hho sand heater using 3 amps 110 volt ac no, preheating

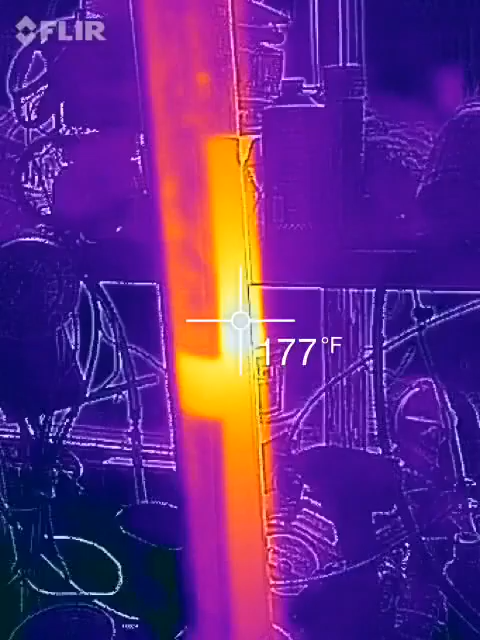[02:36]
On screen: spot 177°F
I just turn it on and let it run.
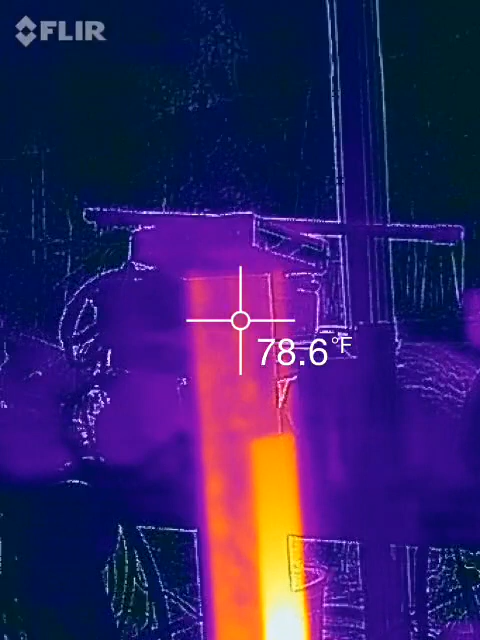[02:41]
On screen: spot 78.6°F
And what's coming out the top is a small amount of water vapor.
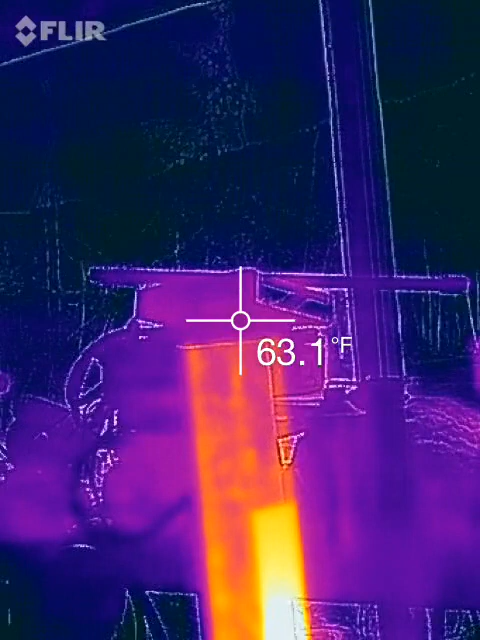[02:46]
On screen: spot 63.1°F
There would be a lot more if it was hotter.
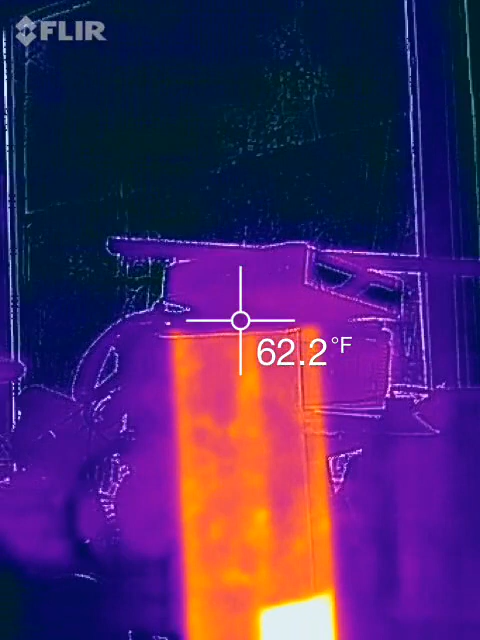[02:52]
On screen: spot 62.2°F
But there is no hydrogen gas here at all.
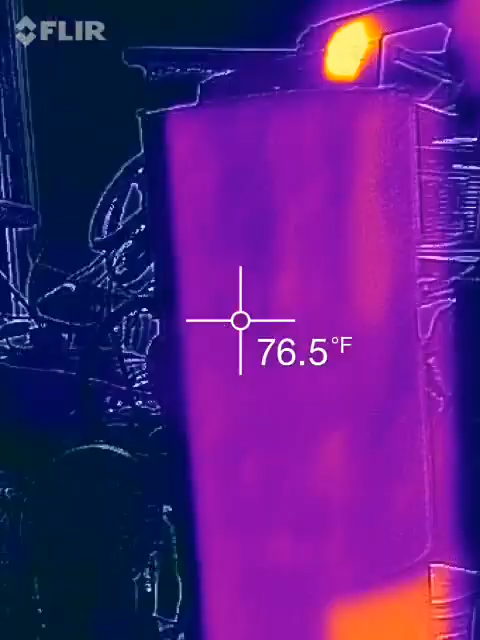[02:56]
On screen: spot 76.5°F
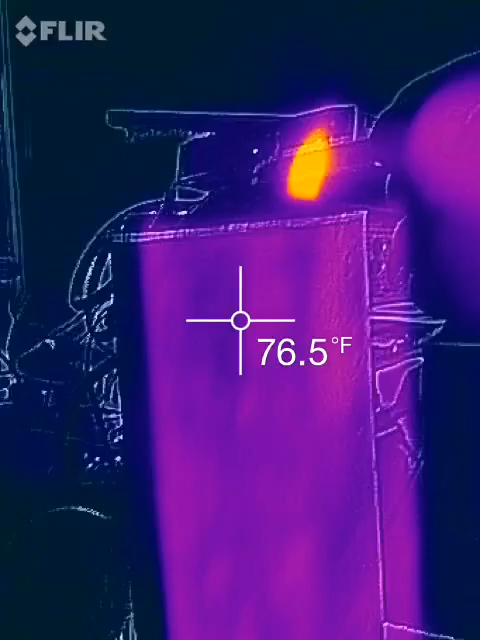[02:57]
On screen: spot 76.5°F
Here's my cigarette right above the unit.
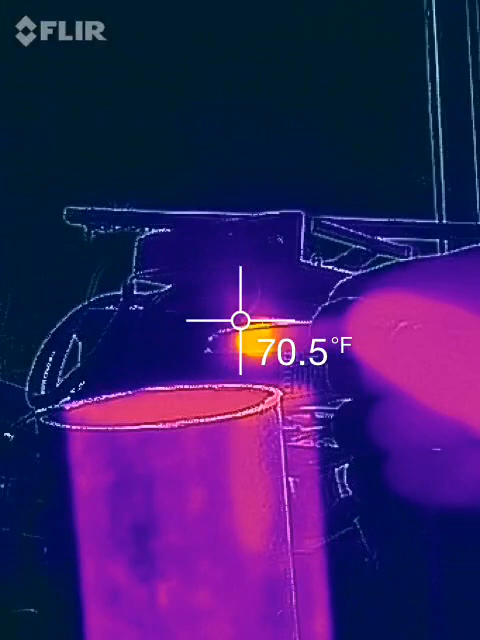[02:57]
On screen: spot 70.5°F
There's no hydrogen gas coming out of it.
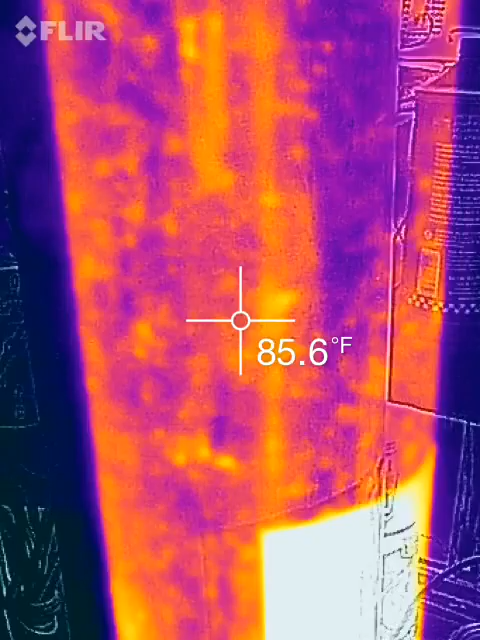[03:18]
On screen: spot 85.6°F
Here's my hand to give you an idea.